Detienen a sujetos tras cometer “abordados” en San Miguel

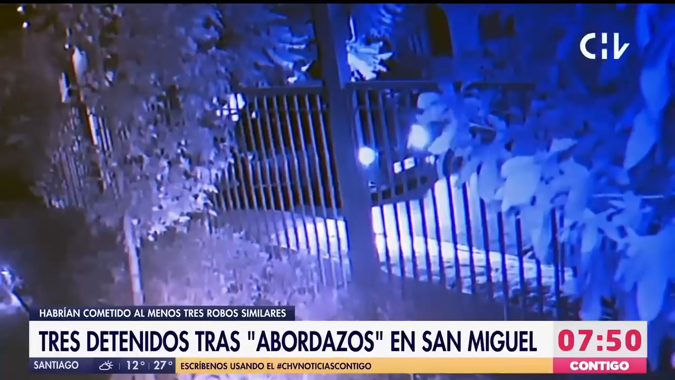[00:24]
Se aprecia en el registro que llega un vehículo particular, había aproximadamente 3 a 4 sujetos a bordo de este vehículo y en cuestión de segundos descienden de este automóvil y asaltan a un transeúnte en plena vía pública. Lo hacen de forma bastante violenta, incluso intentan apuñalar a esta persona, que se protege con su mano y recibe ciertos cortes en la parte de su mano derecha. Como decíamos, el asalto dura segundos y se dan rápidamente a la fuga de ese lugar.